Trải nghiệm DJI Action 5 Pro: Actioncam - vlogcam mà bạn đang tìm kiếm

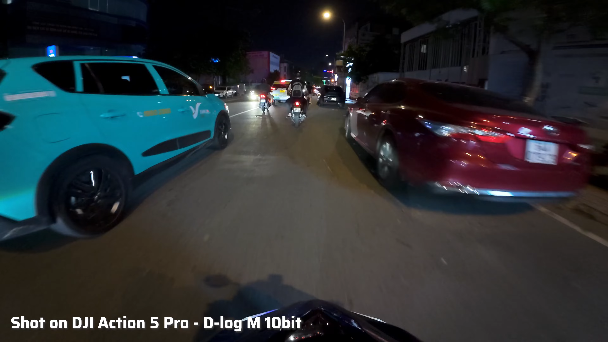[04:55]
cái khoảng quay đêm So với lại người tiền nhiệm của nó là DJ Action 4